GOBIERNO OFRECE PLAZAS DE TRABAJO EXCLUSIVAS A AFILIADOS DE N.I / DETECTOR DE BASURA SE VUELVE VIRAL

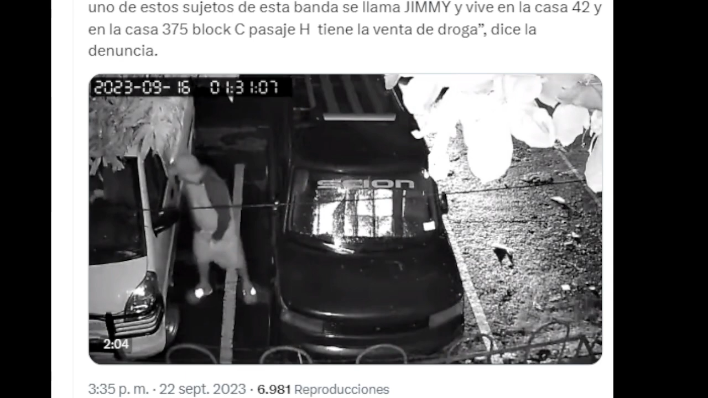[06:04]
Por otro lado, también se denuncia, que es lo que les decía, que se ha desatado, dicen acá, una banda de ladrones. Dicen, como en este caso grabado en el pasaje H, bloc C, del reparto de las cañas. Uno de los sujetos de esta banda que se llama Jimmy y vive en la casa 42, en la casa 30. Dicen, de la casa 375, bloc C, pasaje H, tiene a la venta de droga, dice la denuncia. Ah, pues ahí está. Y bueno, denuncia ciudadana, se desata banda de ladrones en hilo pango.
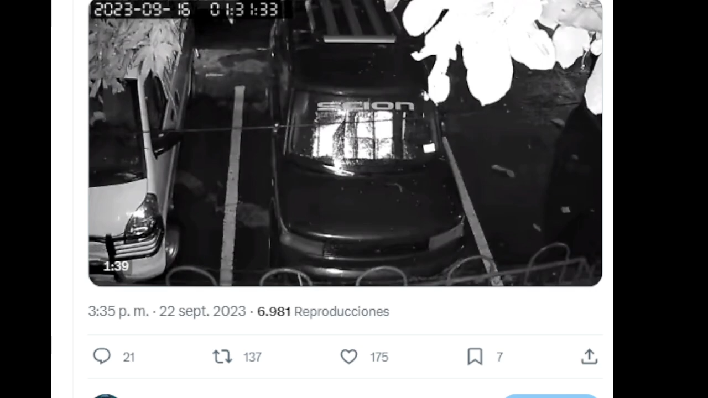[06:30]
Y aquí tiene el video donde los han captado robando. Miren, ahí lo tiene.